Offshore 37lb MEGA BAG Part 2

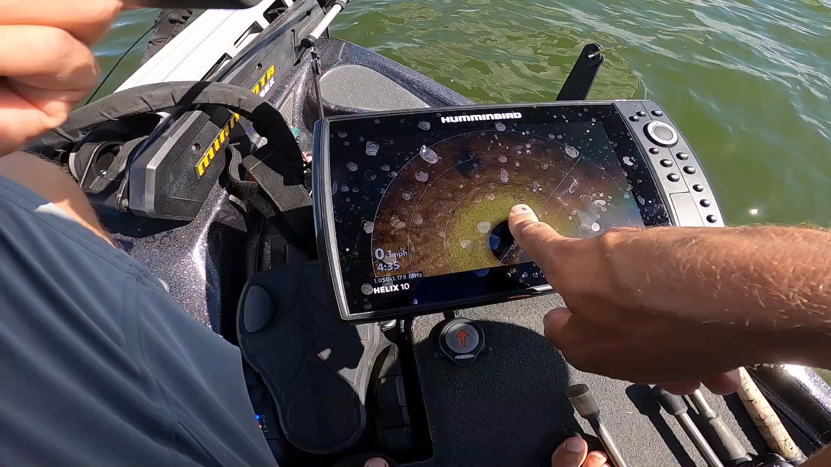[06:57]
Right on the boat, right in front of the boat here.